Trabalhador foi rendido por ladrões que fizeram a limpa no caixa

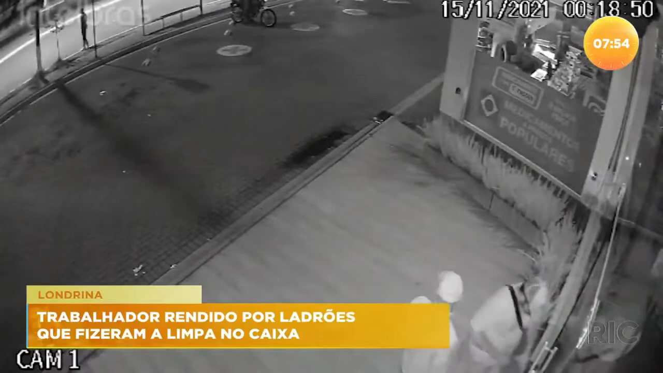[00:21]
Ai, que tristeza, você saindo do estabelecimento, indo pra casa. Roda. O estabelecimento está vazio. Veja ao fundo que um homem está no ponto de ônibus e uma dupla numa moto chega.
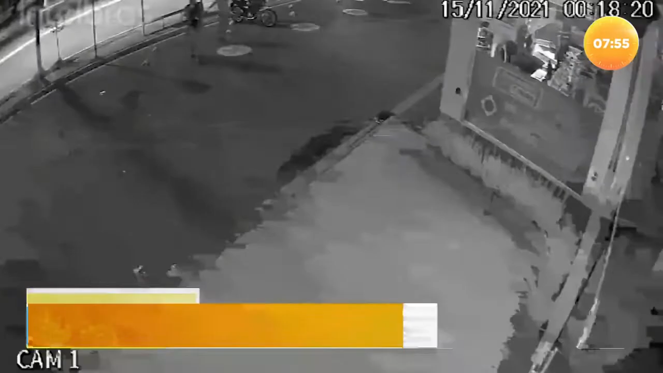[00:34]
O homem é rendido e levado até a porta da loja. Ele é obrigado a abrir e os ladrões invadem o lugar. Observe que um deles tem uma arma na mão.
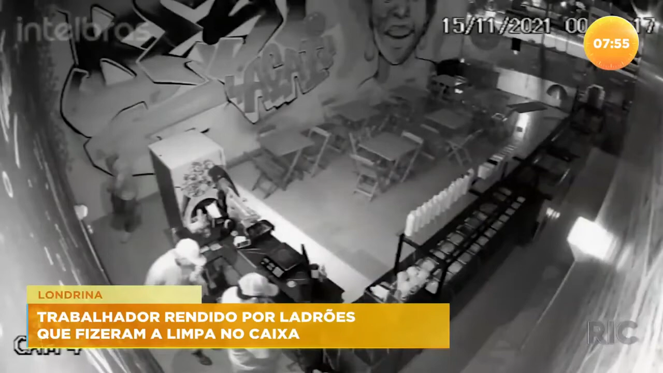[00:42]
A vítima abre a gaveta e é colocada no chão, tendo que tampar os olhos. Os bandidos quebram os balcões com chutes, até que um terceiro ladrão aparece correndo.
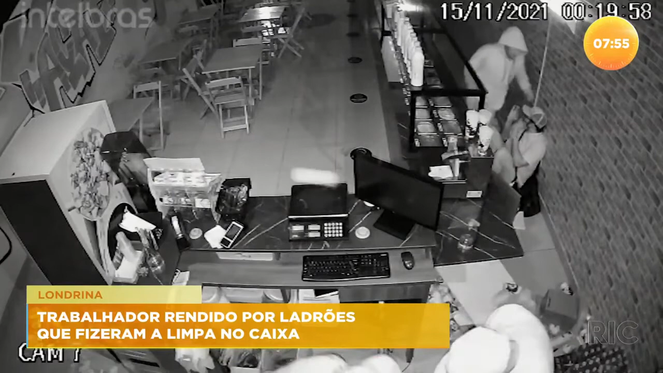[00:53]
Repare que ele pega uma caixa que está no chão. Na sequência, tentam quebrar outra caixa, mas como não conseguem, carregam a porta do armário. Um ladrão ainda vai até o trabalhador, que diz que já levaram seus pertences. Só então que o assaltante vai embora, deixando a vítima apavorada.
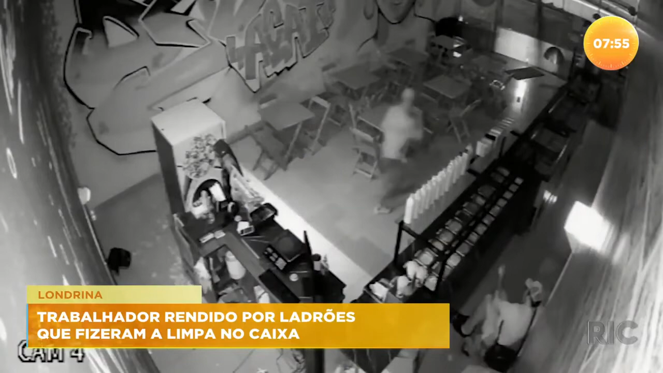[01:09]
O comércio roubado é esse, vende açaí e fica aqui no Jardim Inglaterra, região sul de Londrina.